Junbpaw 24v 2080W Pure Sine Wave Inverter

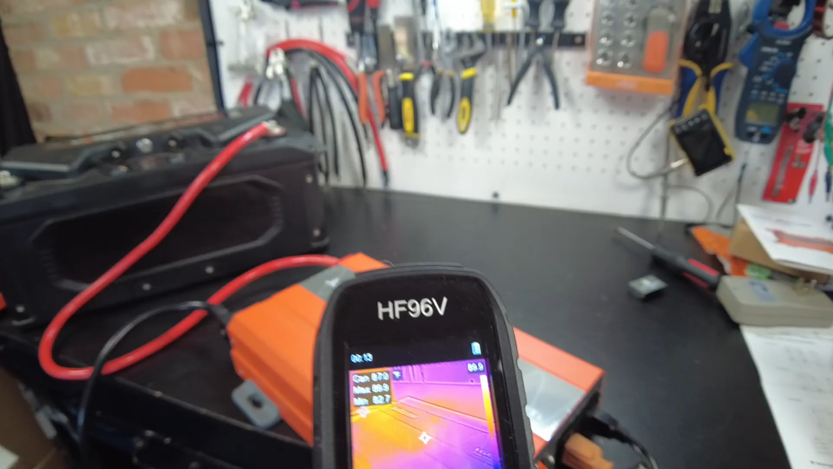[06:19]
And I don't see any huge hot spots.
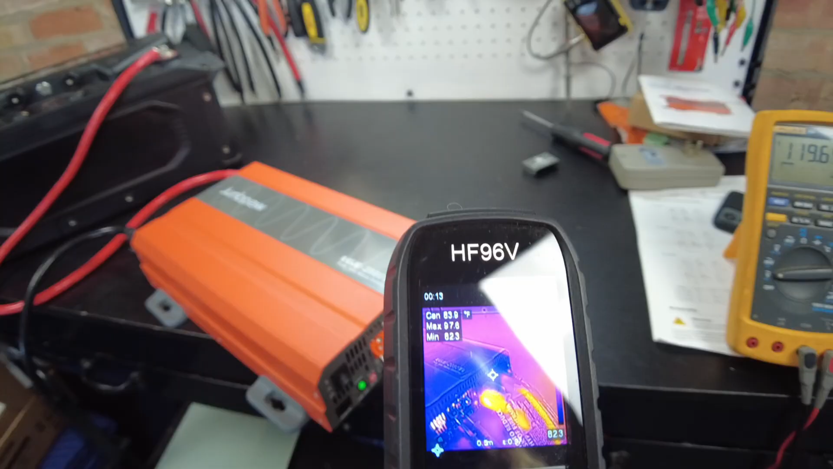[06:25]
The AC cable is coming out here. That one's showing a little warmth.
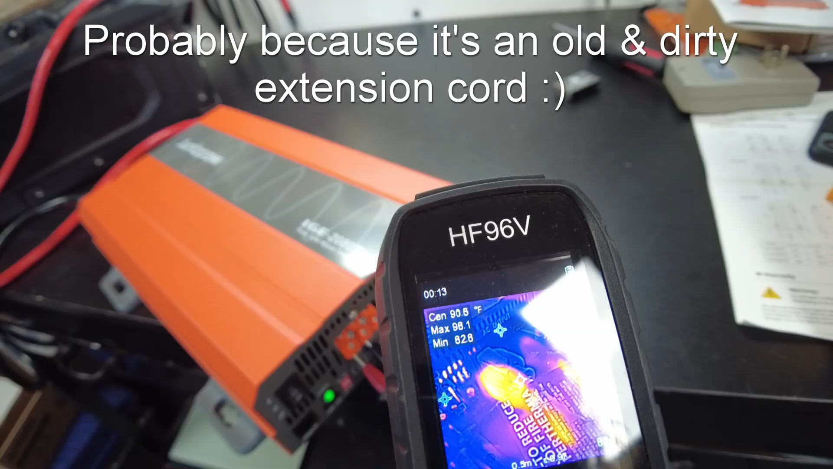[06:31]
Yeah, a little warmth coming out of the fan vents.
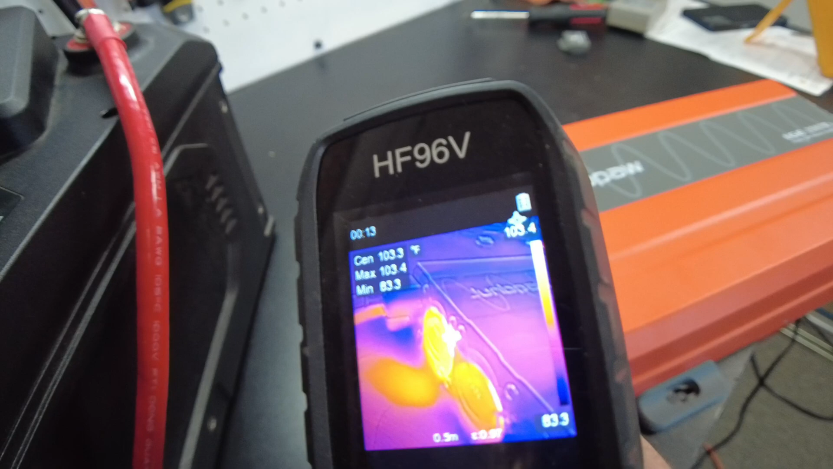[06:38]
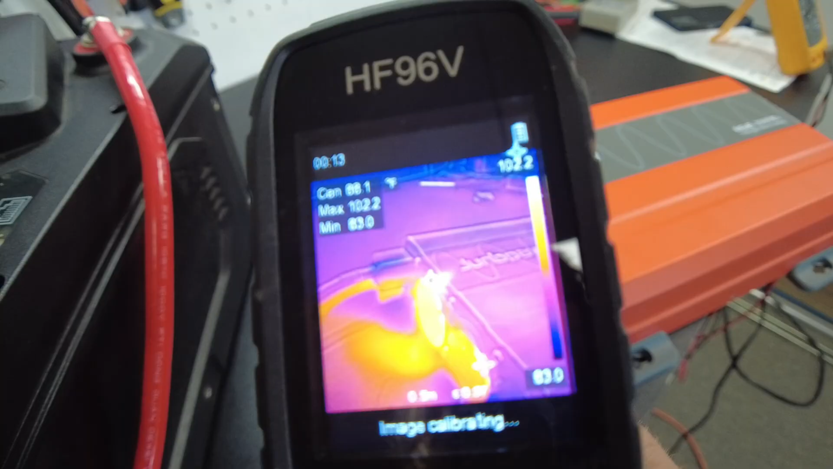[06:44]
It's showing about a max of 102 Fahrenheit.
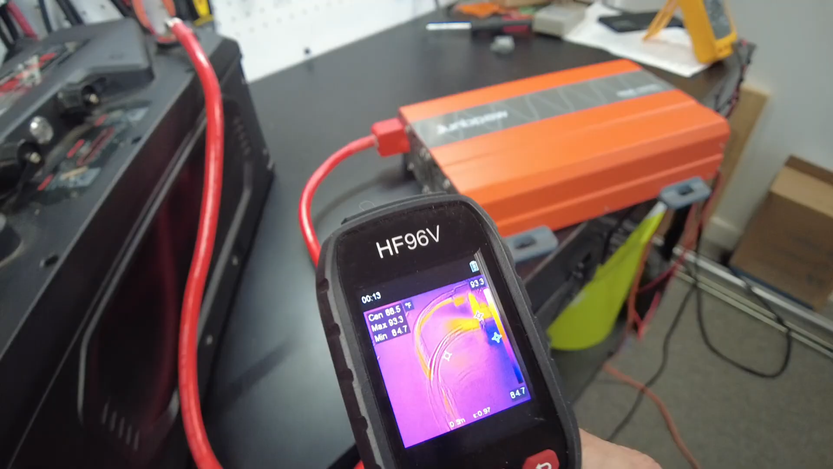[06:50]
Cable's looking good. It's showing a max of 91.